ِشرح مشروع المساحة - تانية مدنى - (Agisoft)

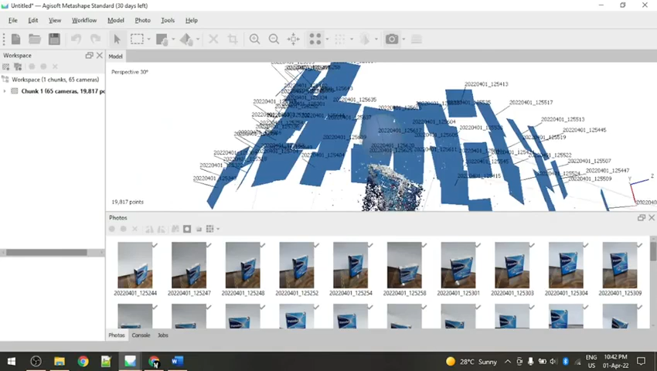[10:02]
وعايز ان هو يخرج نقط من الصور يعني الصور دي يعمل منها نقط.
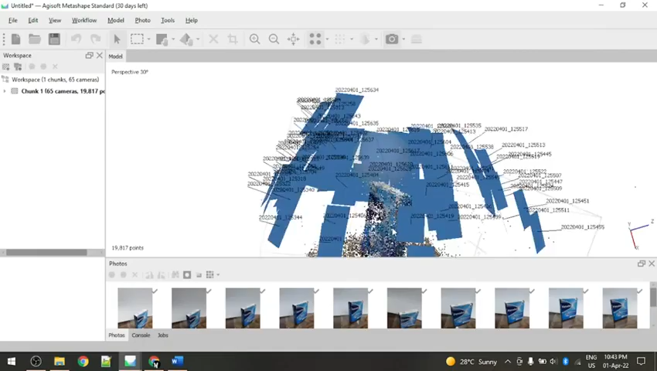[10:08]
شايفين الاسم اللي هو بتاع البنادول ده هتلاقيه اا طبعا هو بتحكم بيبقى ايه?
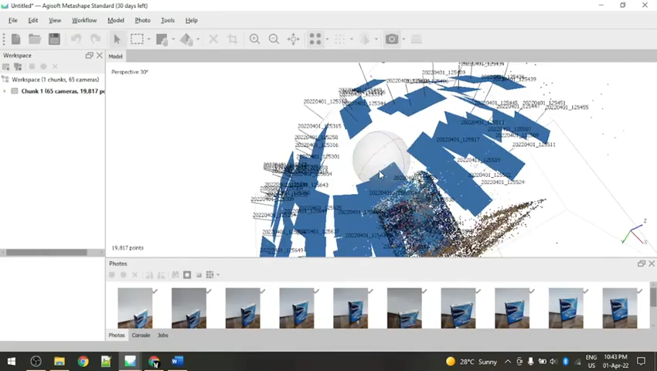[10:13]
ركم شوية. فلكن هتلاقوا يعني اسم البنادول ده هتلاقوه ظاهر شوية. تمام? طيب. طبعا الشكل كده مش مش معبر عن اي حاجة زي ما انا بقول كده ايه?
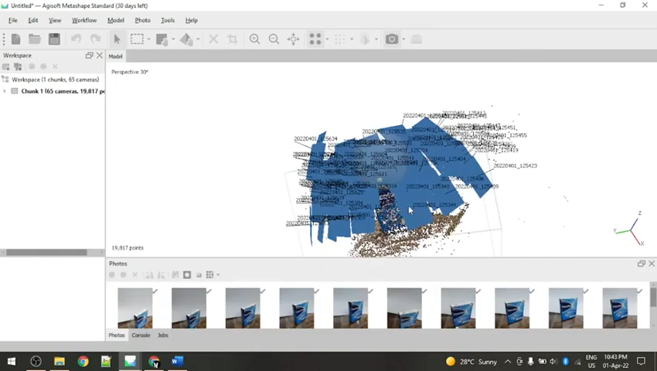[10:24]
مش معبر عن مش هتقدر تشوف الوبجيكت بتاعك وهتلاقي المنظر بتاع
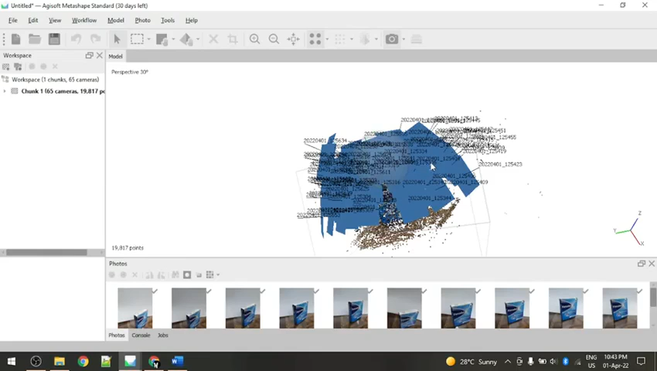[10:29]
المستطيلات ده تخبه اصلا البوينت كلاود بتاعك. طيب عايزين نعمل ايه بقى? هنروح عند وورك فلو هنقول له بلد دينس كلاود. هو يعني ايه بوينت كلاود يا جماعة?
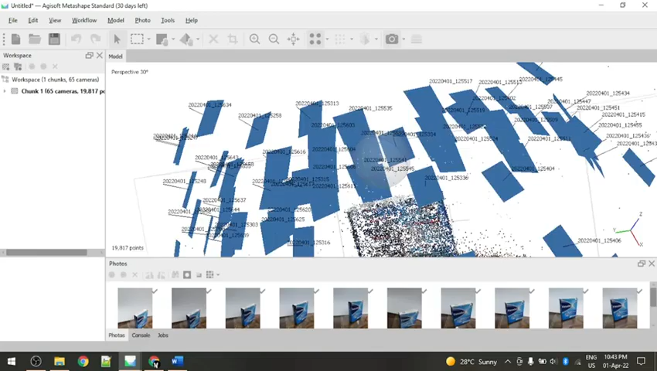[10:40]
بوينت كلاود معناها زي ما انت شايف كده اي دي لو قربت منها.
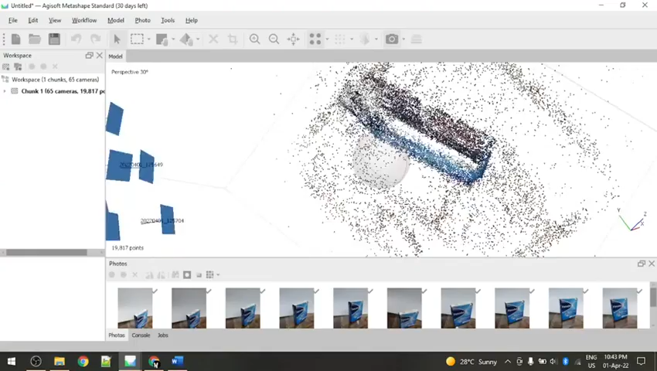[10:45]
هتلاقيها مجموعة من النقط شايف? مجموعة من النقط كتيرة جدا. فانت الوبجيكت بتاعك بقى مجموعة من النقط كتيرة جدا.
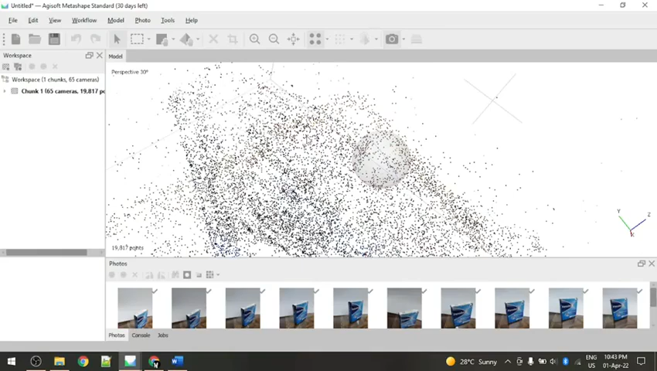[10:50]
فعشان كده هم بيسموها بوينت كلاود. سحابة من النقط. كل نقطة من دول المفروض ان هي لها احتسيات. تمام?
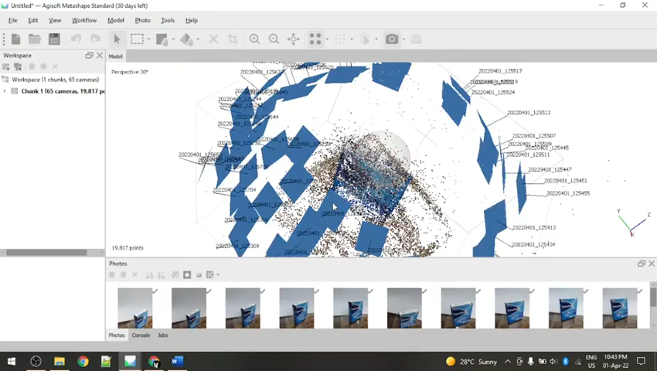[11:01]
النقط دي كلها مع بعضها بيكونوا الوبجيكت بتاعك. عشان كده اسمها بوينت كلاود. طيب احنا عايزين بقى نخلي الشكل ده احسن شوية. فهنعمل بلد دينس كلاود. تمام? الكواليتي هتبقى ايه بتاعتك? انت عايز ميديم. لو انت اللاب بتاعك يعني شديد شوية. هتخليها بقى التراهاي. زي ما هو بيجي يعني ايه? زي ما كانت موجودة كده هتخليها التراهاي. تمام? اه طبعا يعني ايه?
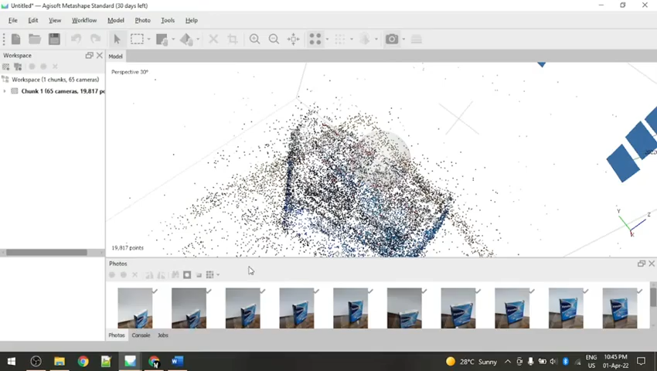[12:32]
شايفين? تهي بقى الاوتوت النهائي. حاجة امتال جميل شايفين? اهو. ده الباندور. العلبة بانت اهي.
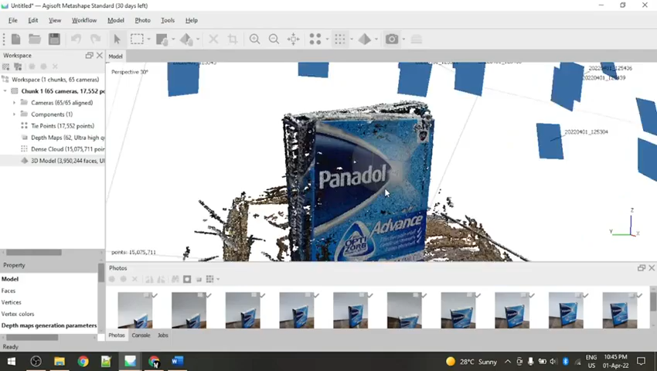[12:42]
طبعا بدل من منظر بقى اللي كان ظاهر انه كان كل النقط مش
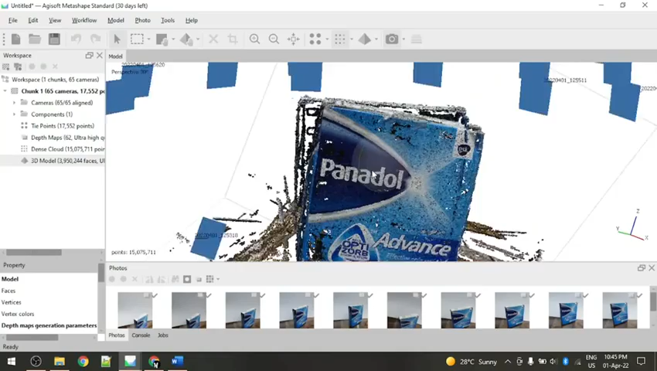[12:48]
معبرة والبتاع الكاميرات دي مخبية ومش عارف ايه والكلام ده كله. اهي.
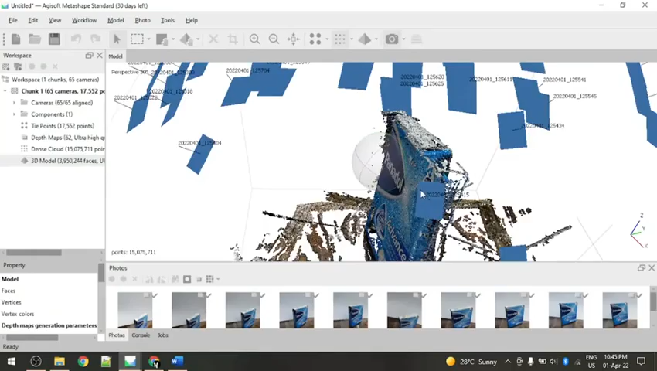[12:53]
جاب لك تقدر بقى تتحرك اسمه 3d model علشان انتوا شايفين ان هو ايه? model 3d.
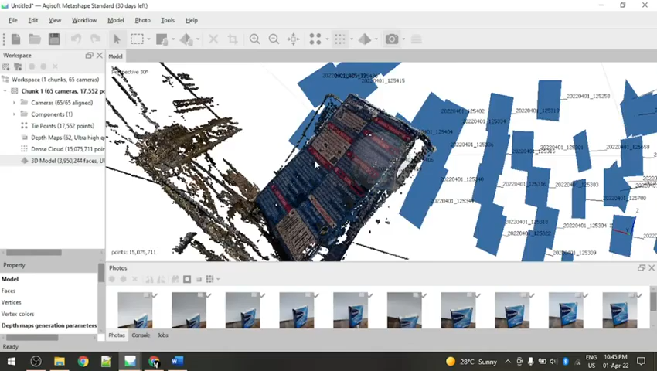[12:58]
اهو اقدر اتحرك فيه زي ما انا عايز. تمام كده?
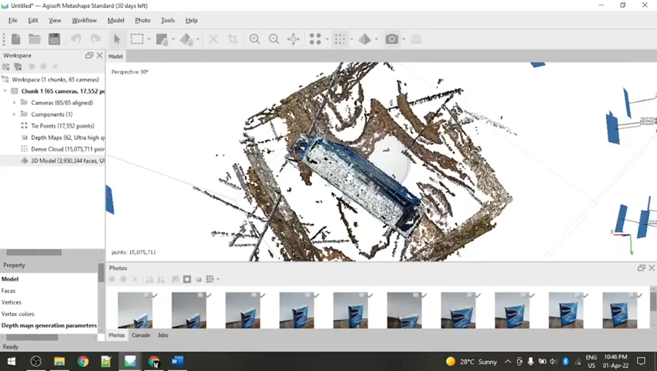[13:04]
طيب. اه بص. لو قربت كمان هتلاقي الكلام ايه? تمام.